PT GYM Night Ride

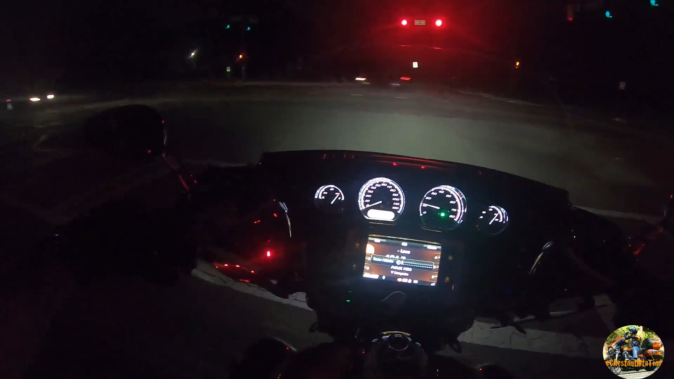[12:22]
All right, my friends. This light will not change. Take you on a little short night ride. A couple minutes. We've had a great night tonight at church. And a lot of people.